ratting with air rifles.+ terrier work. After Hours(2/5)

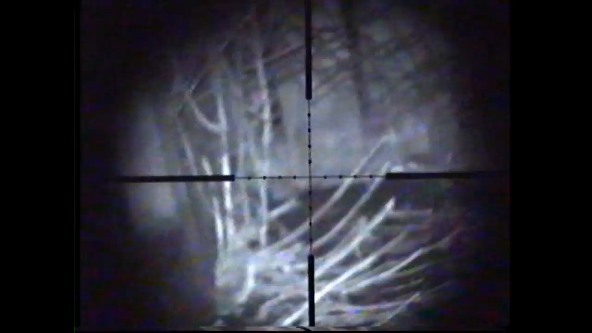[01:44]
This is Jinxies. This is definitely a canny spot.
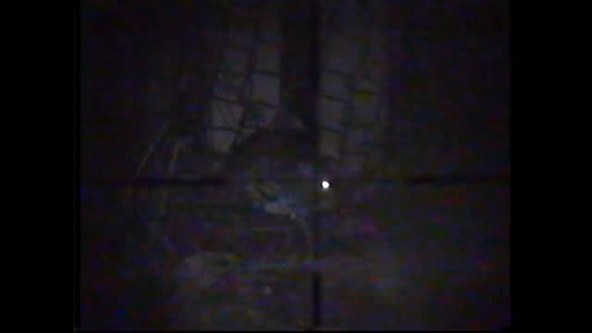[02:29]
As you can see, on certain backgrounds, I'm losing sight of the reticle. But hopefully, we've solved this problem.
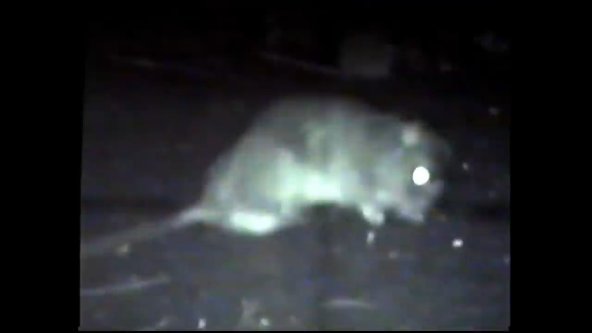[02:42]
And we'll find out in the next few shots.
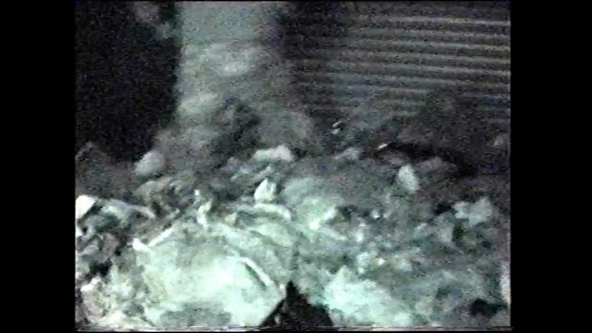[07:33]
Get in, Ginge. Where's he? Find him. Good girl. Good girl.
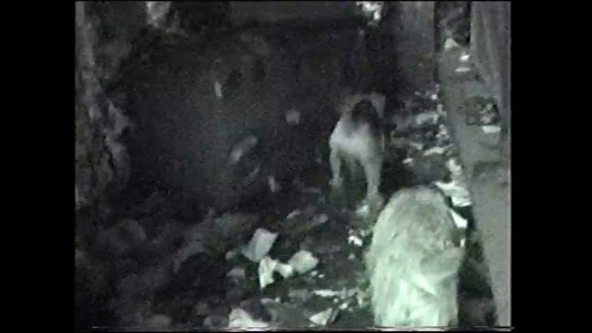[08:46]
Leave it, Ginger. Leave it. The young'uns.
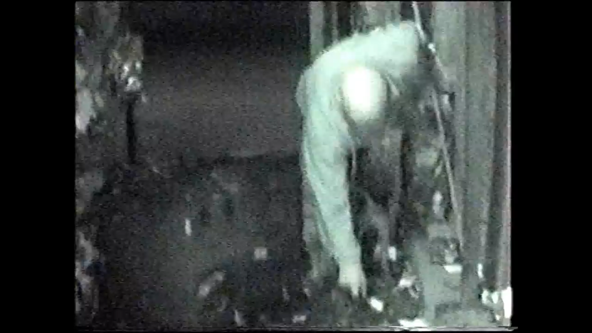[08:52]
Billy. Ski, good girl. Good girl. Yeah, get on, Lil. Good girl. Get in, little stuff.
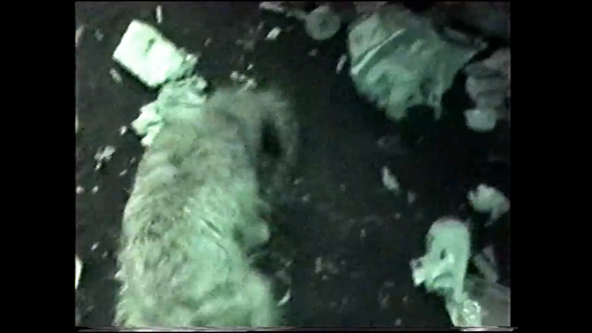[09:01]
Good girl. Get in, Cheese. I might just cut that clip and make one cheese kill that one.
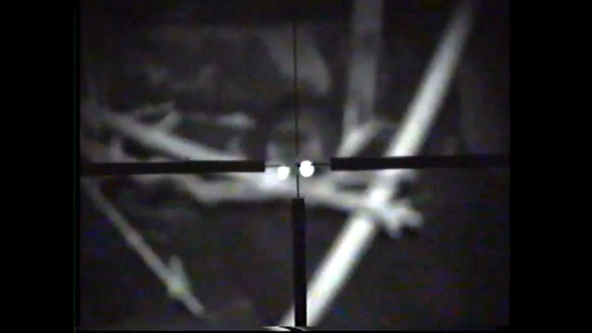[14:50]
And I'm not properly behind a scope here. I just cannot see over the fence.